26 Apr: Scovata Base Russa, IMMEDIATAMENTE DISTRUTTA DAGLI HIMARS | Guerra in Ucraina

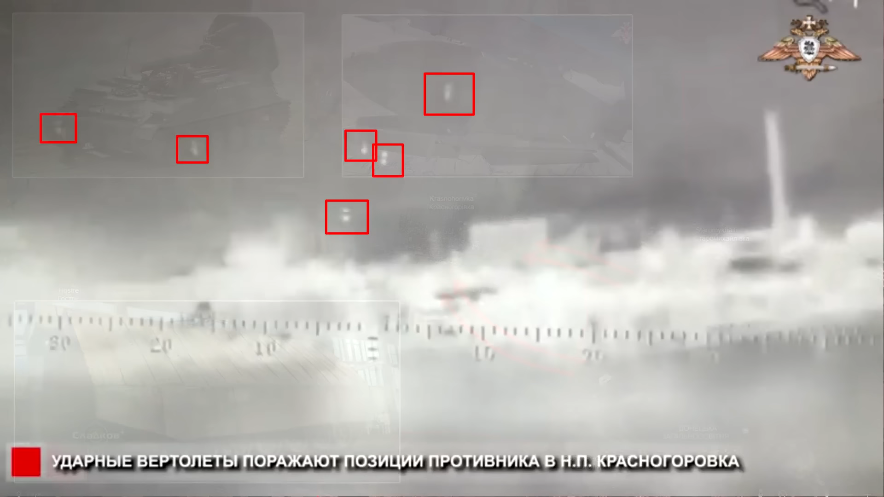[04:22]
Sono stati inoltre riportati sei elicotteri d'attacco russi. Geolocalizzazione riprendono la folata di razzi contro le posizioni ucraine, che sono tuttavia pesantemente fortificate e in grado di resistere a questo tipo di attacchi.